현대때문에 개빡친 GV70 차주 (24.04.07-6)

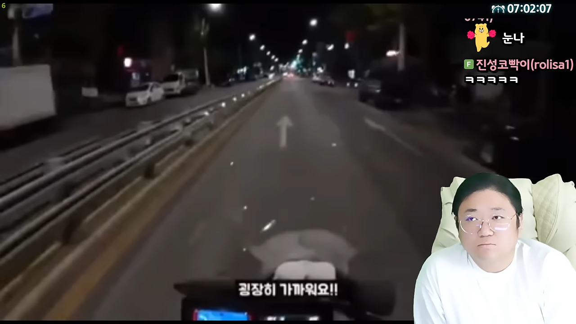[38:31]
여기서 비보 좌회전 차가우니까 일단 멈췄다가 갑시다. 오, 시에. 어, 놀래라. 뭐야? 어, 굉장히 가까워요. 여기서 비보 좌회전 차가우니까 일단 멈췄다가 갑시다.